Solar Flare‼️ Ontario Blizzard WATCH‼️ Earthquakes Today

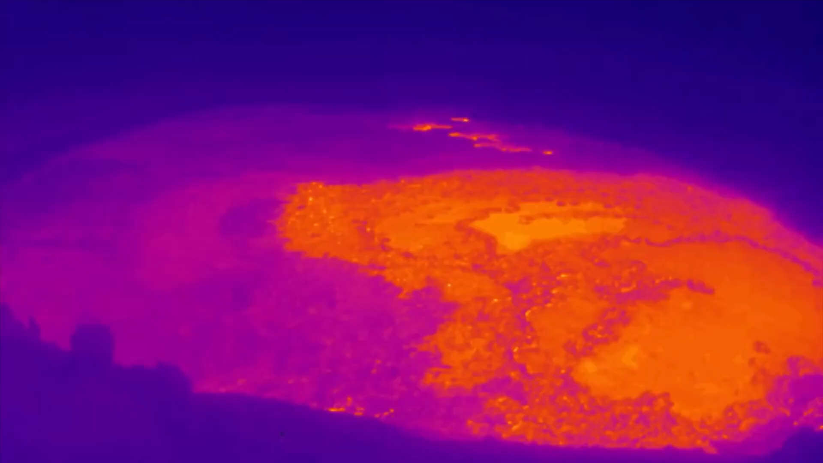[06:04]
i showed you just a couple days ago the new eruption at hawaii this is looking at infrared imagery from today
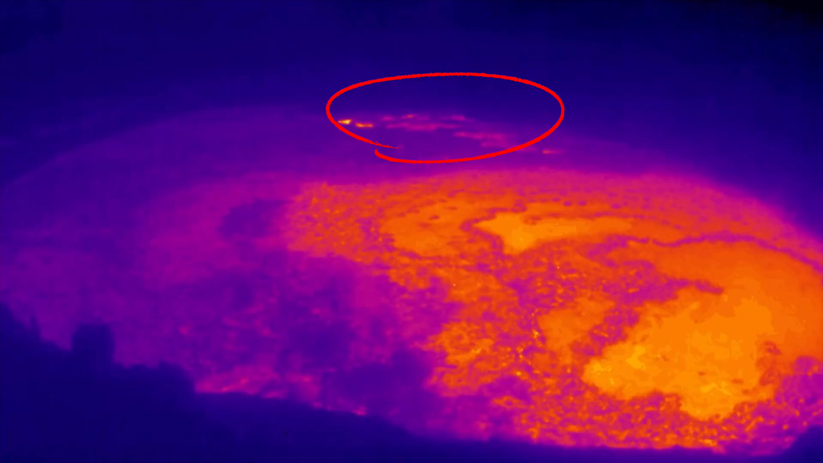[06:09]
showing the last 12 hours as there is some weak spots in the southern parts of the caldera
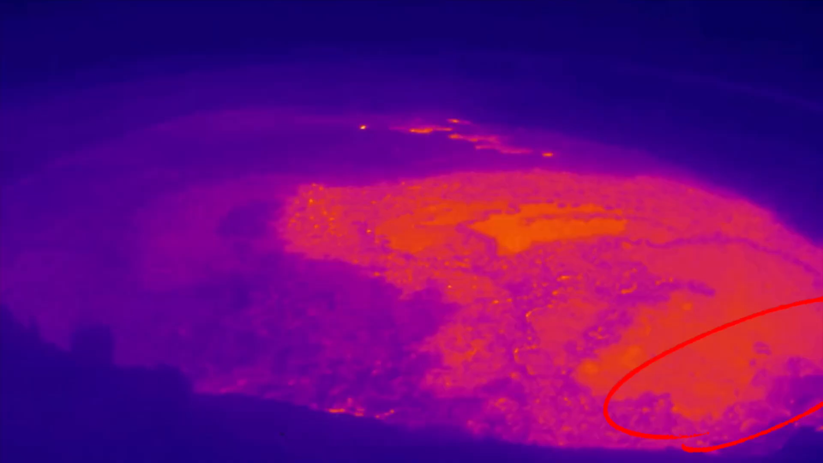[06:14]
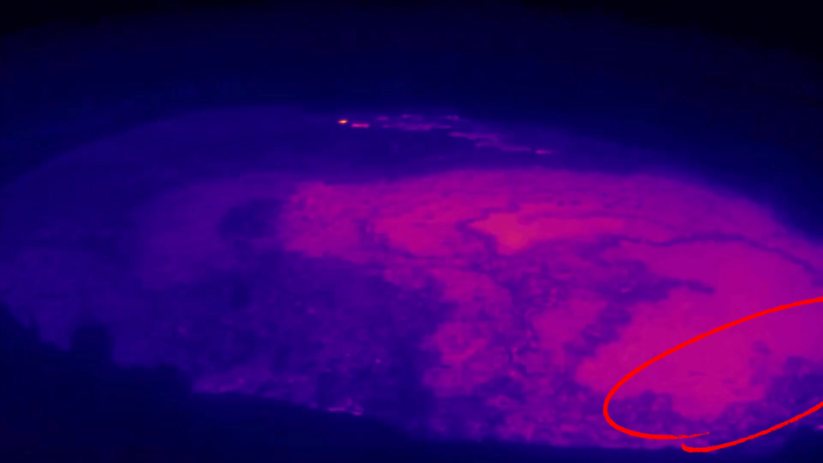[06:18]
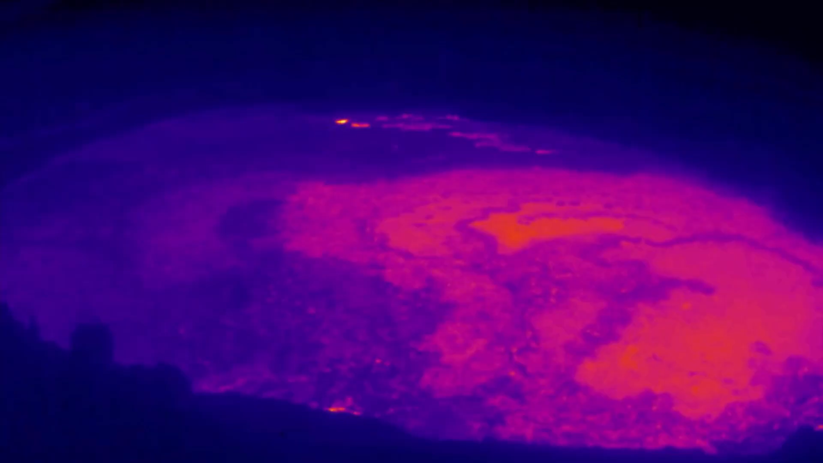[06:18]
and most likely the weak spot over here on the right hand side is where we'll see our next eruption because that's what happened the other